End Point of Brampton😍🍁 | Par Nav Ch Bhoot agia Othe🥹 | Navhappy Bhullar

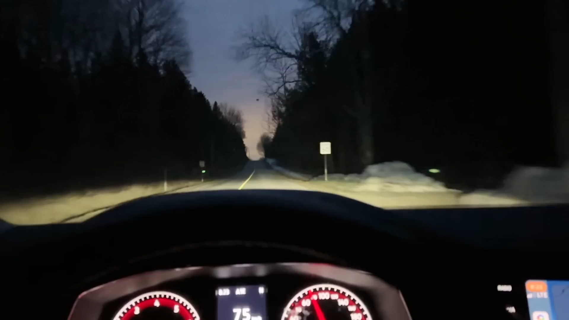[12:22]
न्यूट्रल च गड्डी मतलब कि बिना गियर तो गड्डी 75 ते जान दई हिसाब ला लो एडा ओ सिरा सिस्टम जाए आ फिर हुन चढ़ाई चढ़न लग पे चढ़न लग पे चढ़न लग पे चढ़न लग पे वेने आ कट दी जांदी स्पीड पर मिलन दा तैनू फिर थल्ले हो गया ना